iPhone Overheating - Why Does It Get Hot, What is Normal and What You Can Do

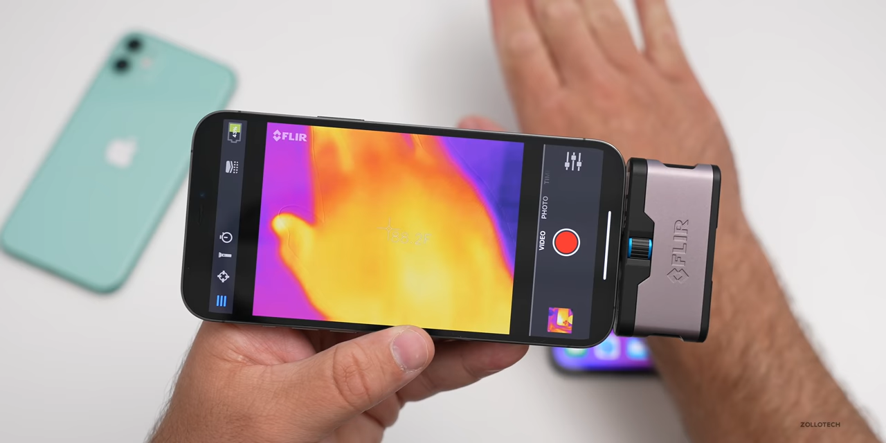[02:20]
It's a little hard to see there, but it gives you an idea of the different temperatures. So you can see that the phone, my iPhone is at 87.2 degrees Fahrenheit, give or take, depending on what you're doing. And if we flip it over, it will show you where the hot areas of the phone are. Generally the processors in this upper area. So it will get a little bit warm. And I was recording with the camera. So it's a little bit warm. So that gives you a general idea. I'll talk more about that later, but if we move over to the iPhone 11, you'll see the same thing.
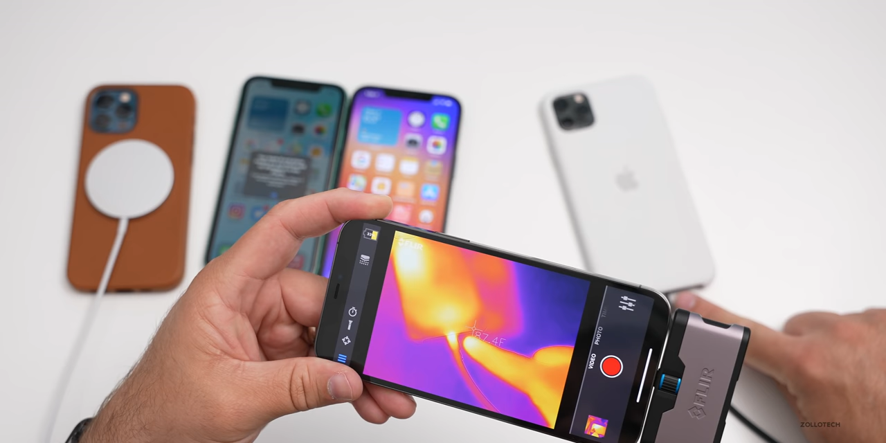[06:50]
It's processing it and then sort of filling the battery up with power. It's going to get a little bit warm. It's completely normal. Now, also the same thing is true on the iPhone 12 pro. So if I slide that in here, let's move this over.
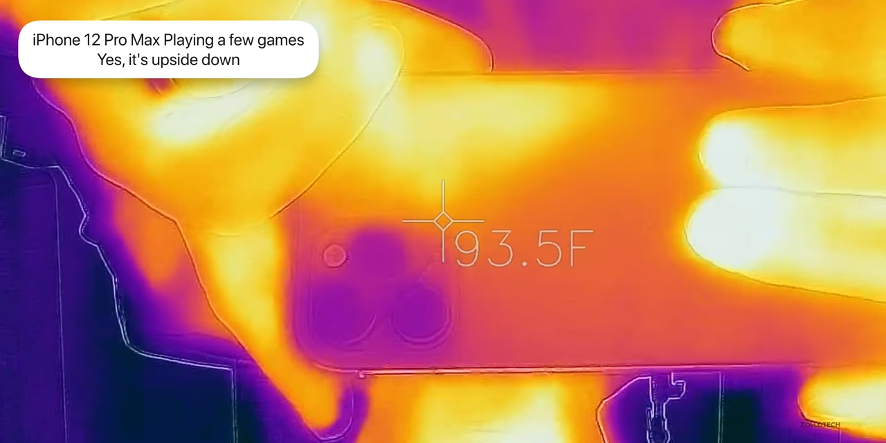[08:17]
On screen: spot 93.5°F
So as you can see here, these are images taken from the FLIR thermal camera, and it shows that the phone is getting warmer and warmer.
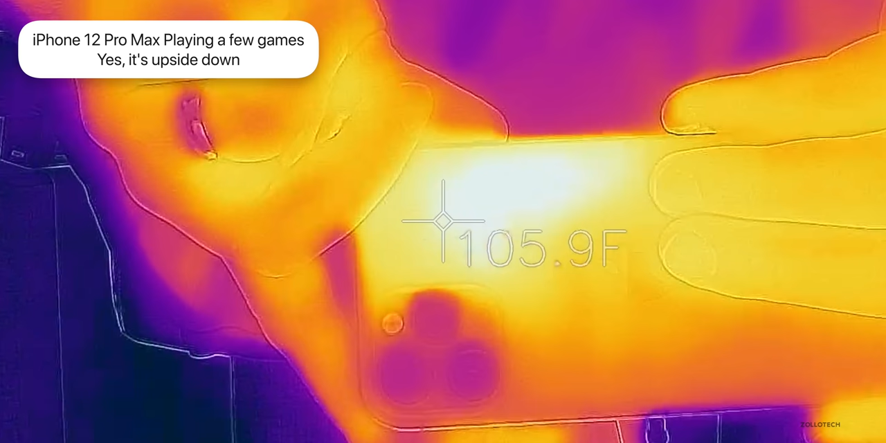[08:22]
On screen: spot 105.9°F
The same is true when you record video, for example, that's when it actually got the warmest or the hottest.